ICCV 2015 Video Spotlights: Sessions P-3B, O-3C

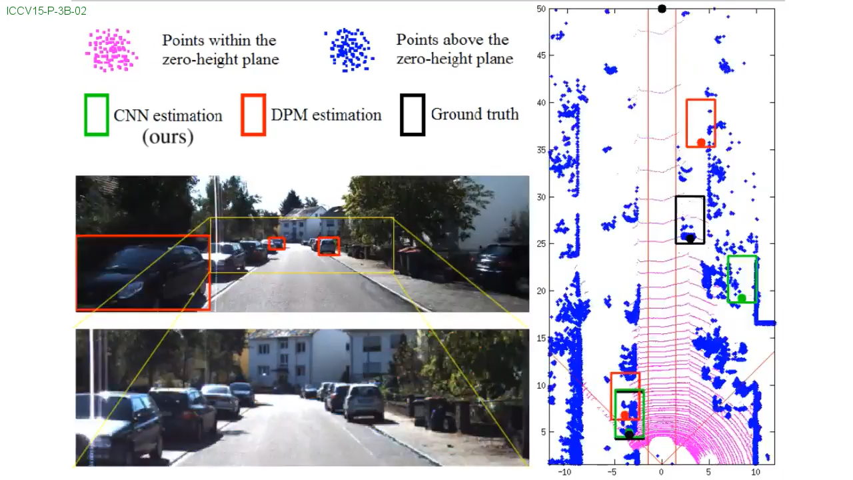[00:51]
and we also compare it with a DPM-based baseline and the manually labeled ground truth.
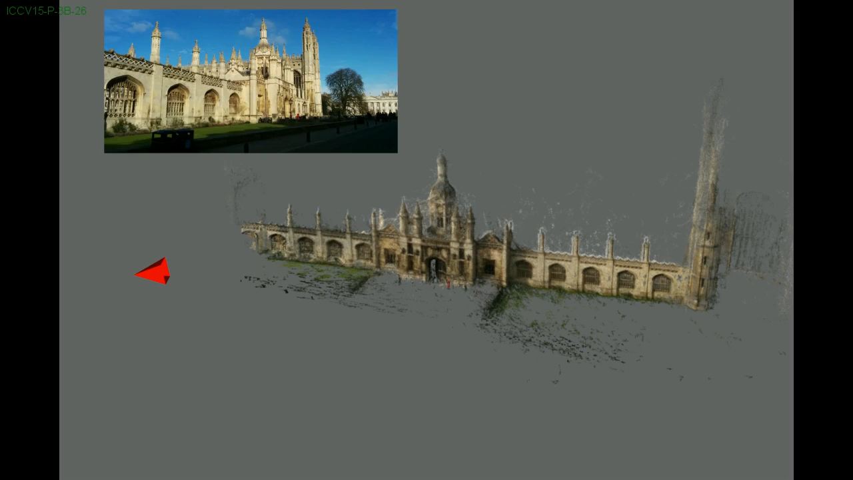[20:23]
It is able to determine the camera's position and orientation within approximately 2 meters and 3 degrees for large scenes spanning 50,000 meters squared.
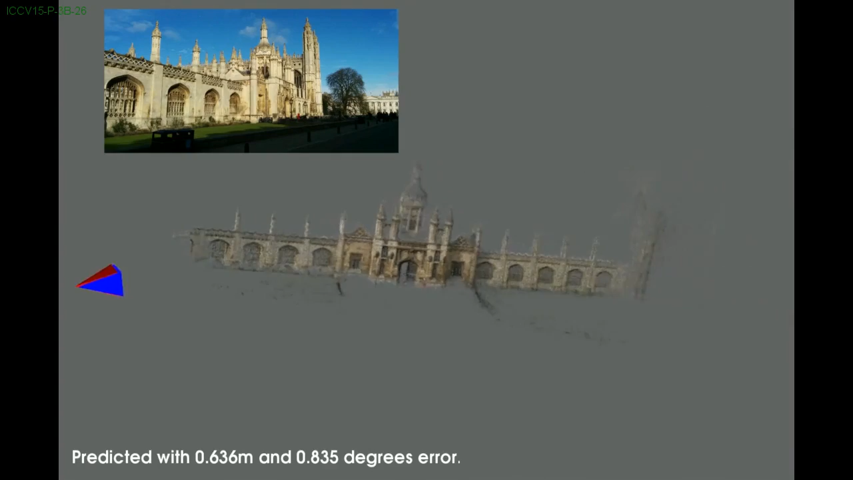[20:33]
Here we show what the view looks like from the predicted camera pose on a visual reconstruction of the scene.
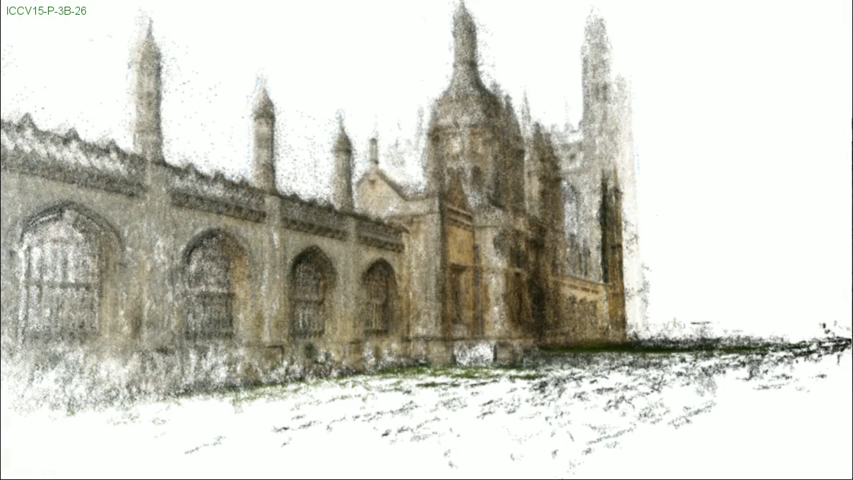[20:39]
This is that view overlaid in red on the original input image.
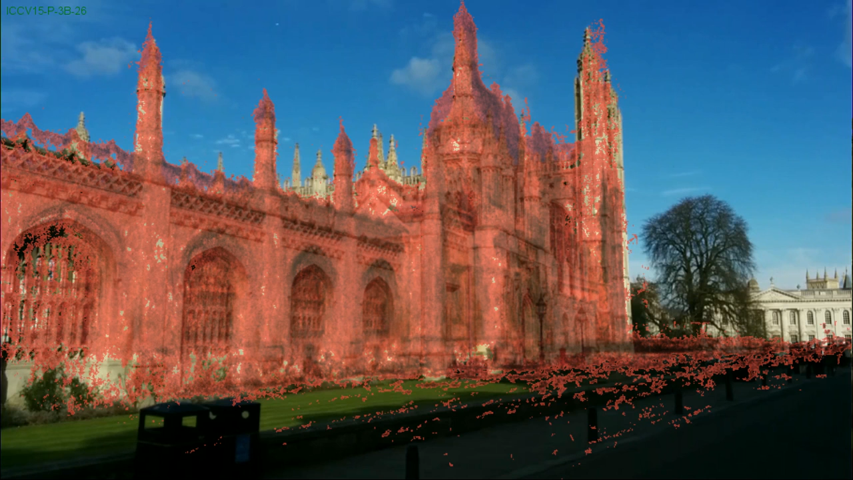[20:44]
Here are some more examples with different scenes from our data set.
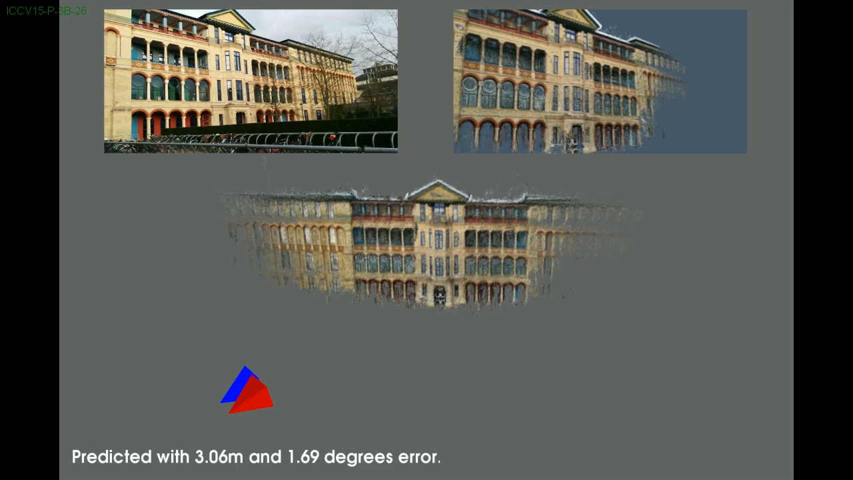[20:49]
The image in the top right is from the predicted camera pose.
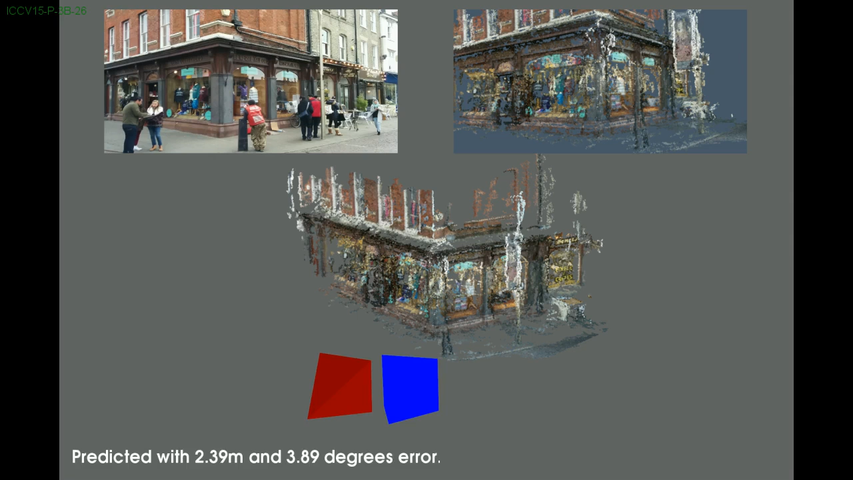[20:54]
Note that the reconstruction model is purely for visualization and plays no role in the relocalization algorithm.